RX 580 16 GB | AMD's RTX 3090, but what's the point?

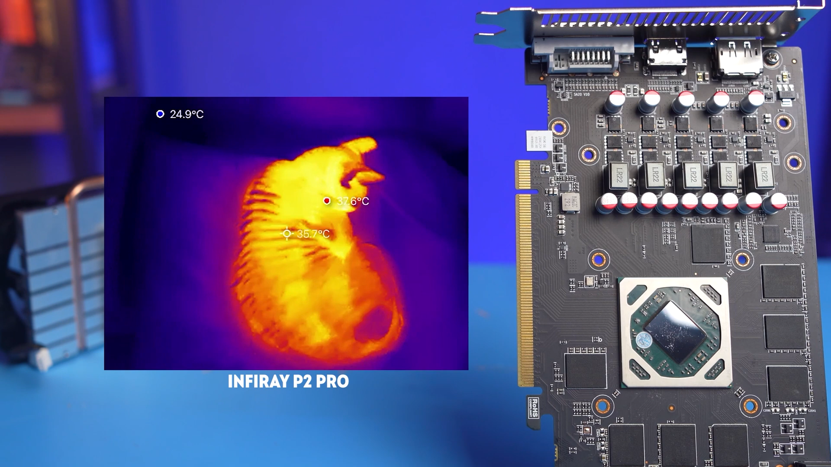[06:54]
As a result of our 15-minute test, the memory on the back of the board is heated above 80 degrees. By the standards of modern GDDR6X, it's okay. But for GDDR5, these temperatures are considered critical. And by the way, they could be reduced. But alas, the Chinese decided that it's not worth bothering. In our case, we are mostly interested in the maximum performance of the card, so we will continue testing it with the full TDP.